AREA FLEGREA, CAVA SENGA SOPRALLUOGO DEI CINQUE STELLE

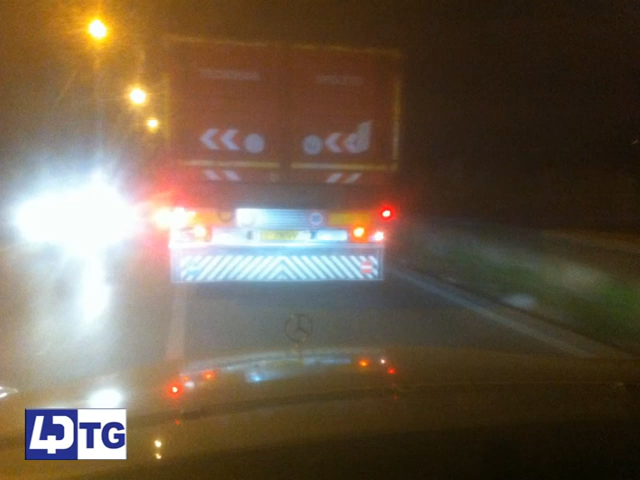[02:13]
Addirittura pare che i camion che trasportano i rifiuti illeciti si servano di strade alternative per non dare nell'occhio. E sono sempre cittadini ad evidenziare la presenza di tubi che emanerebbero gas tossici provenienti dal sottosuolo.